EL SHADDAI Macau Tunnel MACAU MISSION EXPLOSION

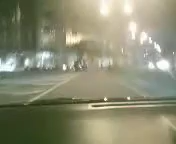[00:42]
We are going to the prayer meeting at the Baracel Group and ito si Brother Rex na papunta ng Baracel Group. Ang magagandang mga view. Ayan. Glory to God. Ang mga taas na building. Mayroong mababa.